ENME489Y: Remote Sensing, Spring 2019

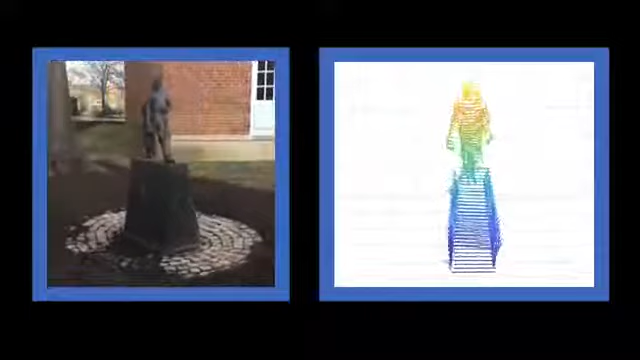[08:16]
We were able to capture the structure as predicted, and to my surprise, we were also able to pick up the man holding the mug, cross legs, and overall posture.
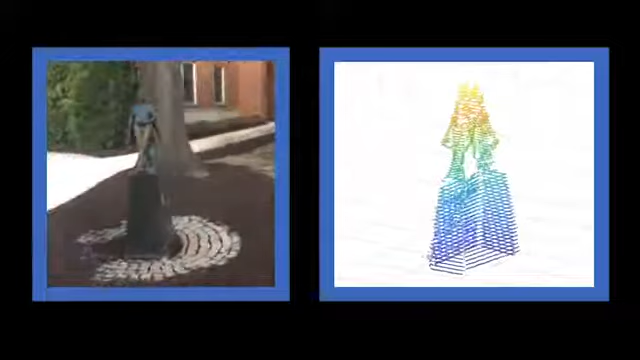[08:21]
And we have some detail in the woman's skirt and legs as well.
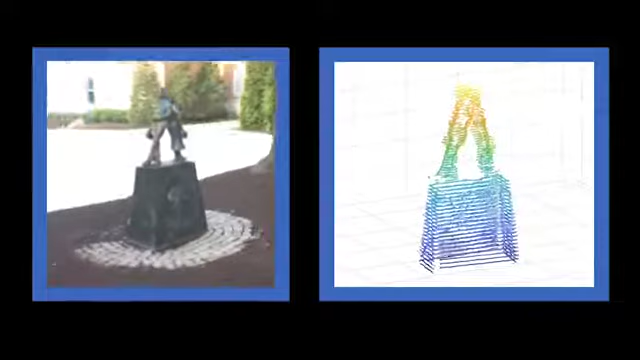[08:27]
And we're also able to make out the base, but weren't able to pick up the emblem or lettering as well.
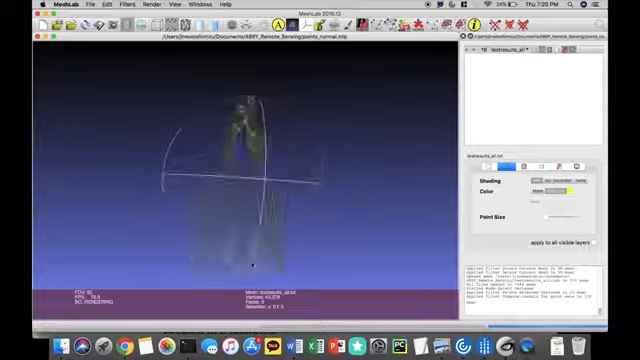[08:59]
I applied Poisson's surface reconstruction to produce the mesh and get rid of the extra surfaces.
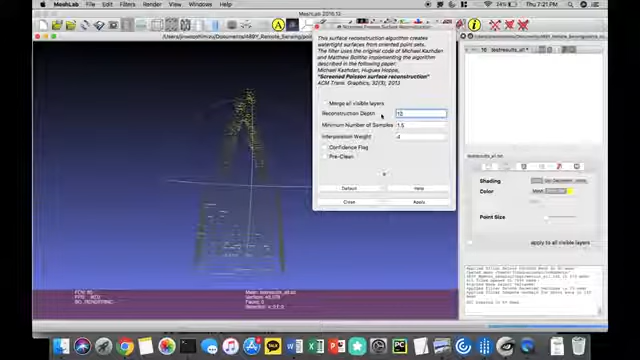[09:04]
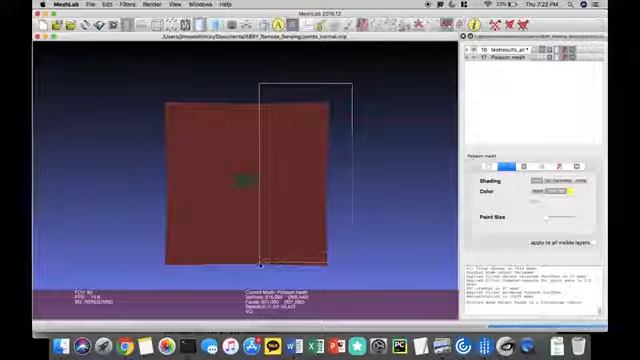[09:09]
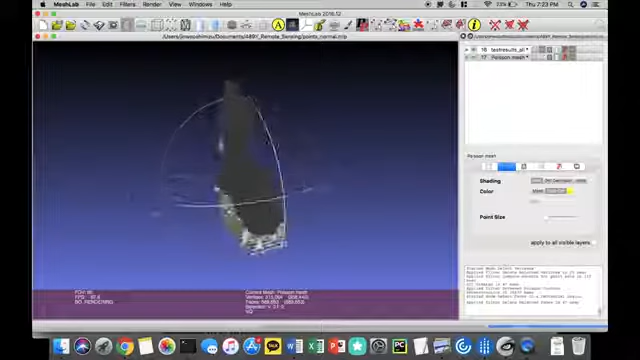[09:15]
The last thing I did was to use the vertex attribute feature to eliminate those gaps.
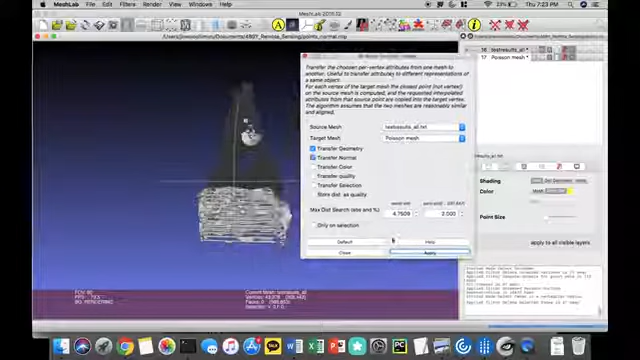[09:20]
So here's the final mesh.
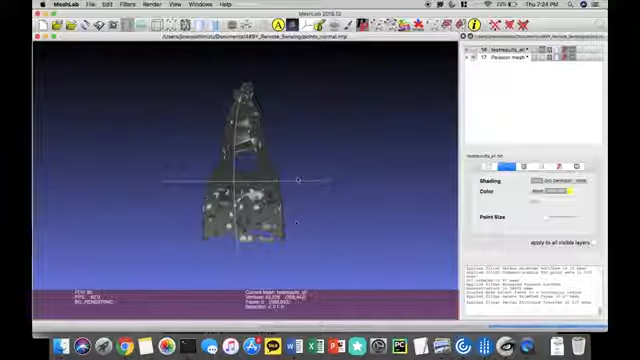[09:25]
So we lost some detail in the base when trying to generate the surfaces. A way to fix this would have a denser point cloud.
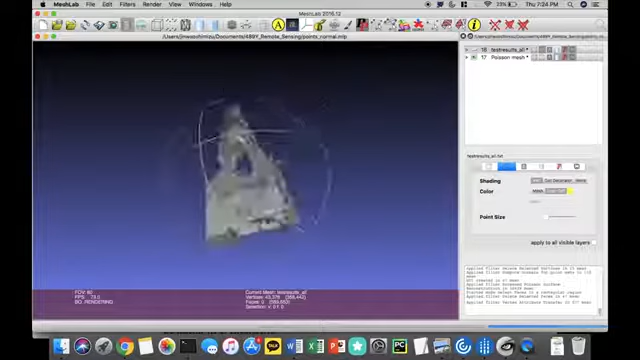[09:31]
But if you were to look at it from far away, I would say it resembles the statue's silhouette well.